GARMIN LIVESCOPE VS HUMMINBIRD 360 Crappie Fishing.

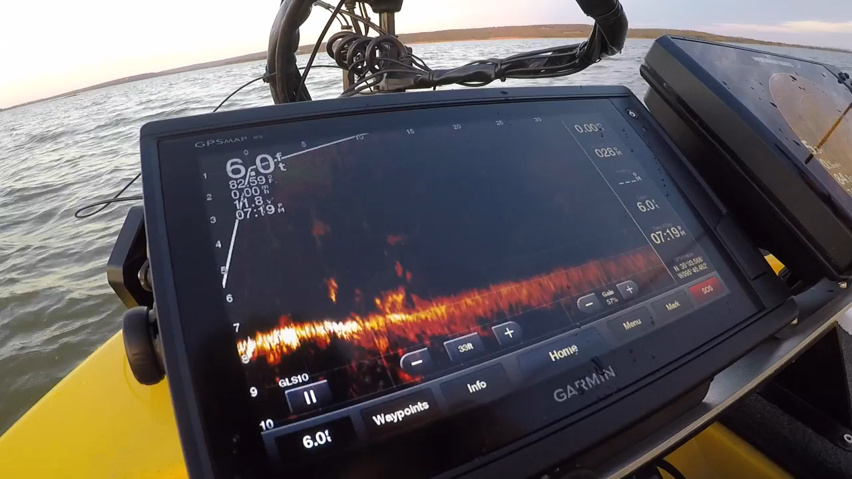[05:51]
On screen: depth 6.0 ft
Like at the base of that tree. Get him! Oh, panty dropper!
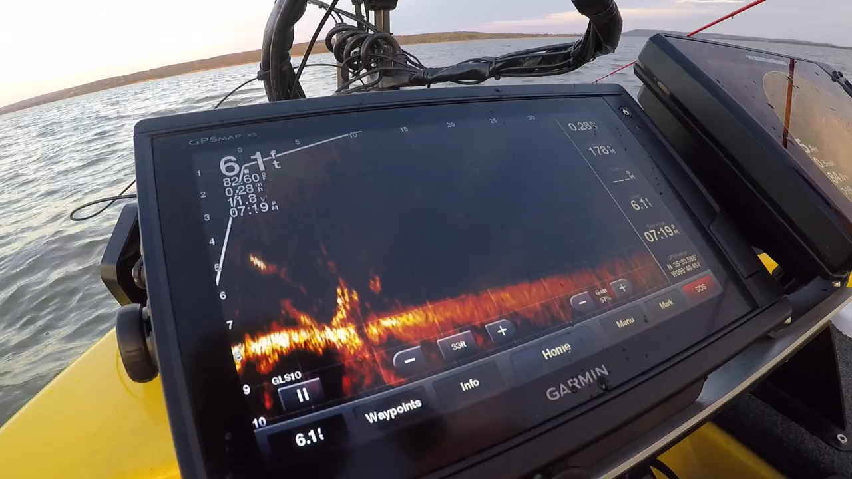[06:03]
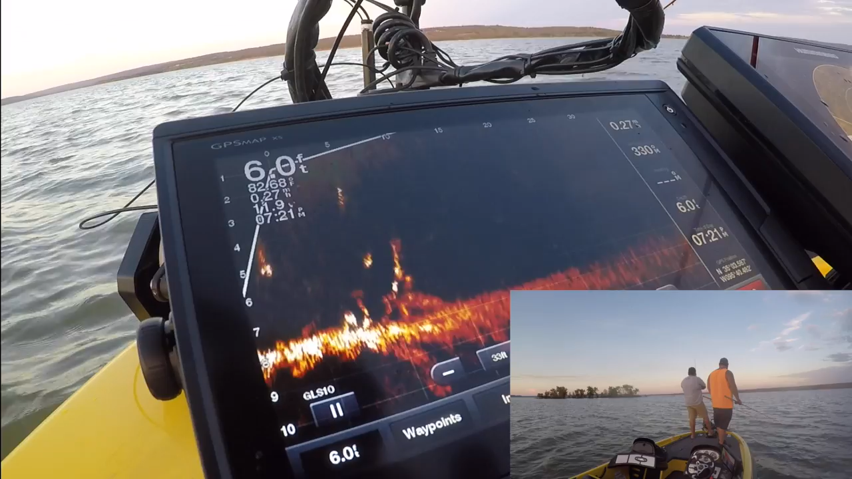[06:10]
On screen: depth 6.0 ft
Nice hog! Hog! Hog! Hang on. That's what we're on.
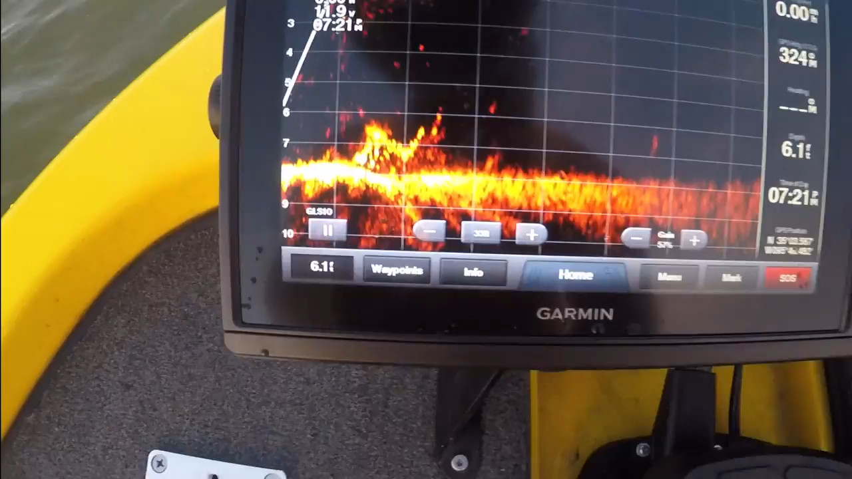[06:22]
That's the 360 view. This is what we're fishing. And this is what you catch! Take back some good. That's a nice crappie.